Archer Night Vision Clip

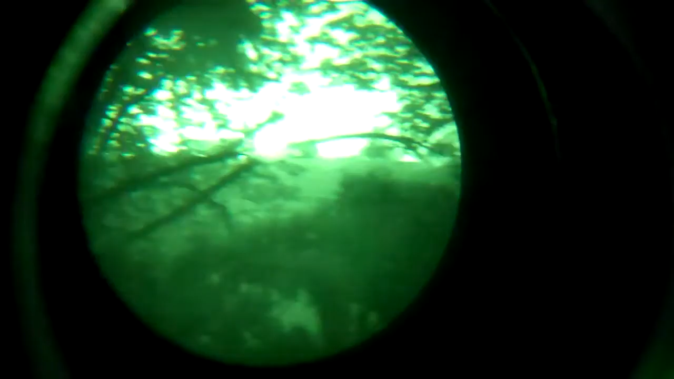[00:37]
It's a light to the airport in the background and not either side of the road.
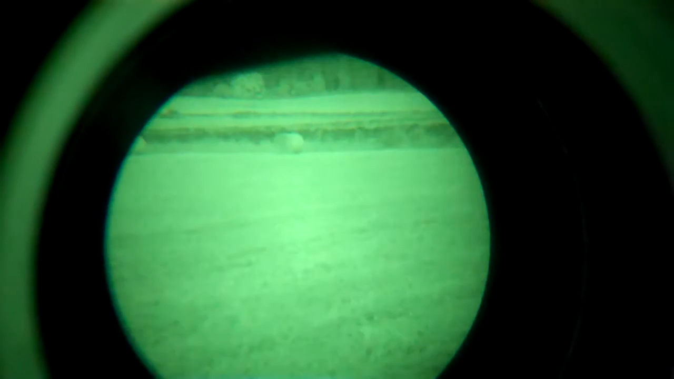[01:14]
It's 11 o'clock on the 12th of August 2012, and this is the view through a lot of traffic. It's 11 o'clock on the 12th of August 2012. It's 11 o'clock on the 12th of
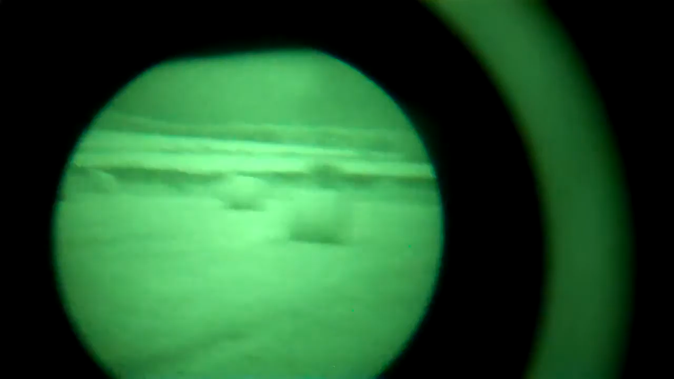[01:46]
The farmhouse in the distance is about the causal metal.